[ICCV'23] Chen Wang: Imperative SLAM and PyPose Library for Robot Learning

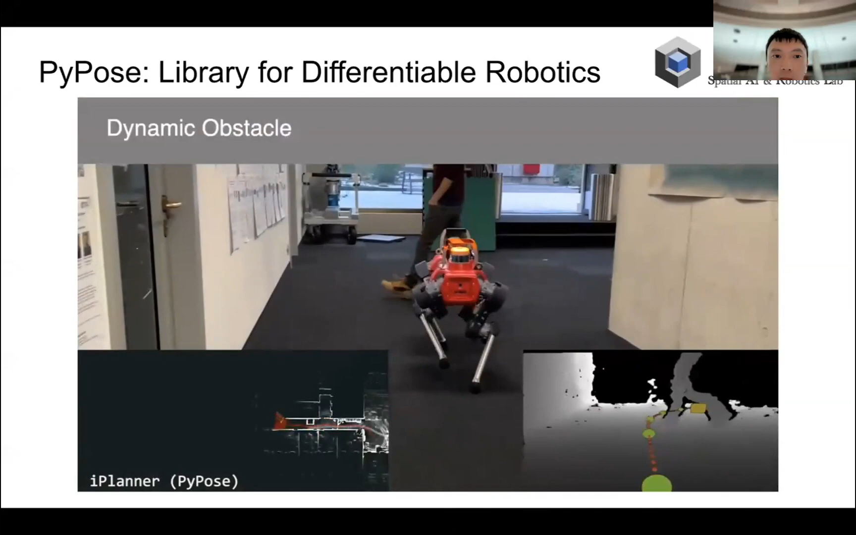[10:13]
we are able to train an end-to-end local path planning network to predict the traversable space and generate physically feasible paths for dog robots.